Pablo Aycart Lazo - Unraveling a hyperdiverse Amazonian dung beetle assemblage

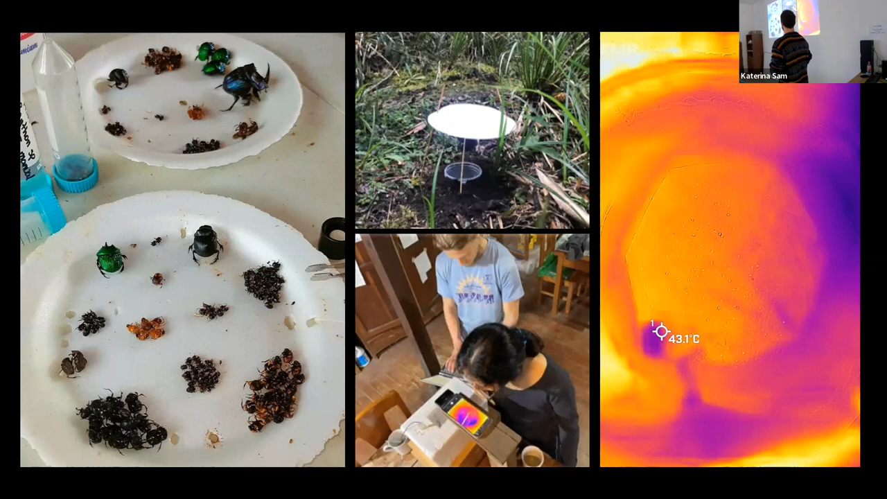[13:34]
On screen: spot 43.1°C
temperature and measuring the temperature of the beetle with a thermal camera so what we found we found 108 different species